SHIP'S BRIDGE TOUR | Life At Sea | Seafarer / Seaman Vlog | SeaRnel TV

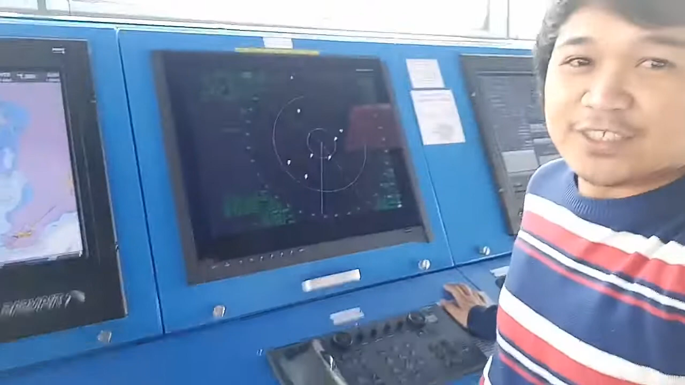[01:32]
So this is the S-band and that's yung isa naman ng X-band. So ang X-band, yun yung maka-detect ng what we call a SAR because we have the same frequency, 9 GHz. Itong S-band, usually ginagamit naman ito pag maulahan, like that. So since naka-angkorahe kami ngayon, isang radar lang muna ang gagamitin natin.